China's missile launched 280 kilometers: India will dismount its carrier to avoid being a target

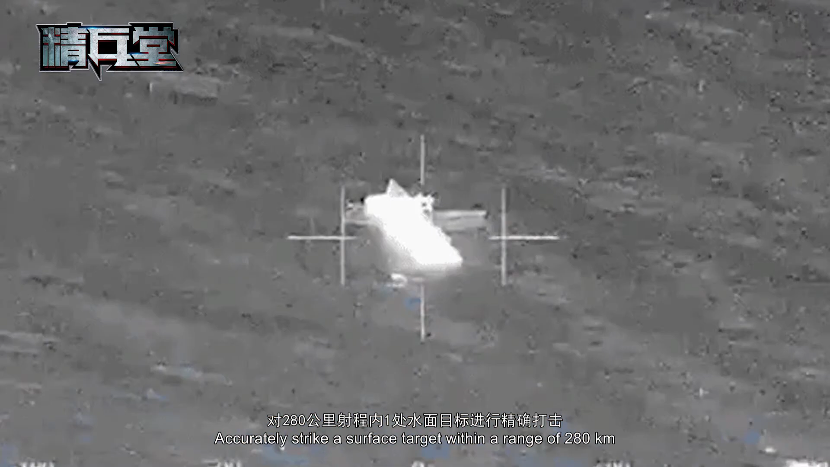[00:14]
处水面目标进行精确打击早期,